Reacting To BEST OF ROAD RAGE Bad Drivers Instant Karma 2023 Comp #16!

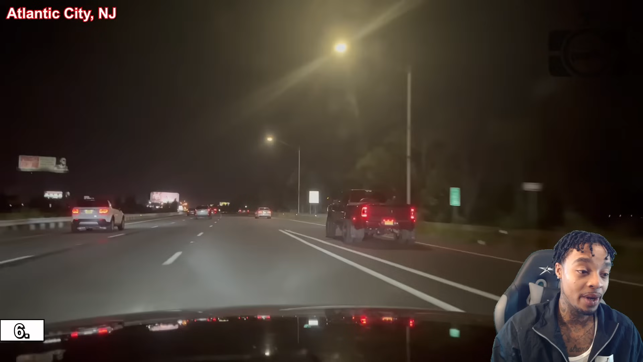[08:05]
The truck driver got out. Basically did nothing. He waited until his back was turned. Damn. Atlantic City, New Jersey.
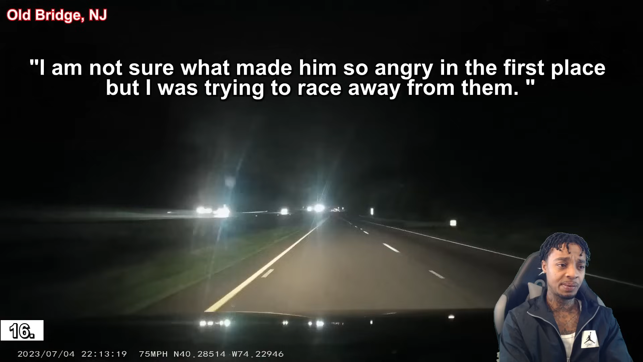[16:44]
I'm not sure what made him So in your first place I was trying to wait There's some crazy Oh, but listen Listen bro There's some crazy nut He's been following me For the past 15 miles I think he shot at me twice bro And then when he got off the On the on-ramp He drove in the fast lane And they slowed down So I passed him in the slow lane And he starts revving his engine He gets right on